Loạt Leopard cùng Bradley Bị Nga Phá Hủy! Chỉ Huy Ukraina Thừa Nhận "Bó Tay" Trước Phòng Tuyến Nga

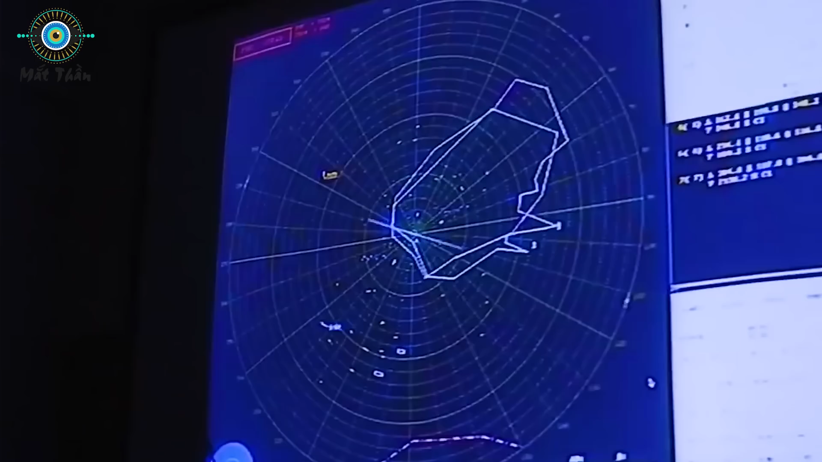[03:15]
trọng trong một phần của hệ thống phòng không IRIS-T đặt trong khu vực chiến đấu để hỗ trợ lực lượng Ukraine.